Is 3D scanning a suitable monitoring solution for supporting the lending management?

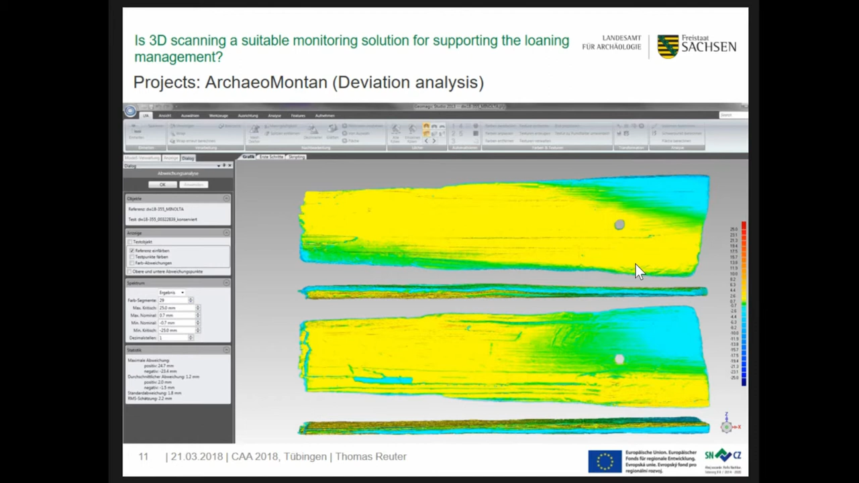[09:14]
So, it's important that the change of volume and the deviation analyzers have to be considered together because the volume has become only another shape. Until now, 175 timbers were scanned twice.
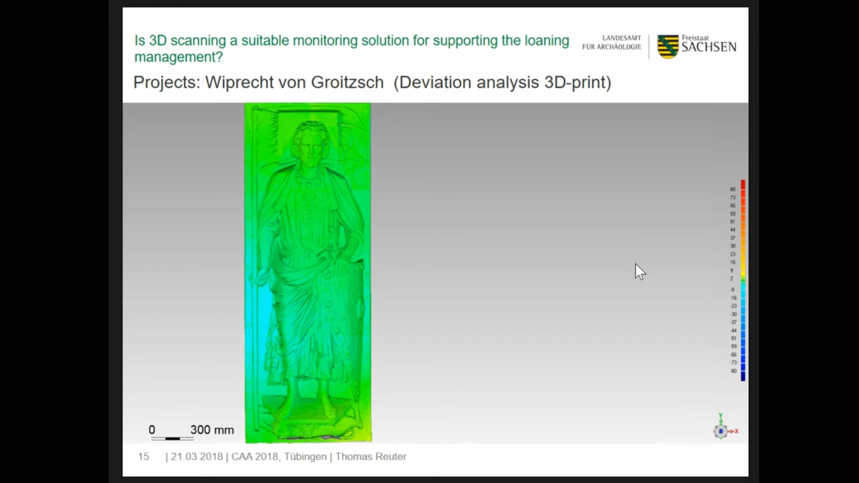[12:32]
Where the Pegau model, the original one, is our reference for the deviation analysis in Geometric Studio. And as expected, the new 3D print rarely shows any deviations to the Nuremberg model which was the reference for the printing.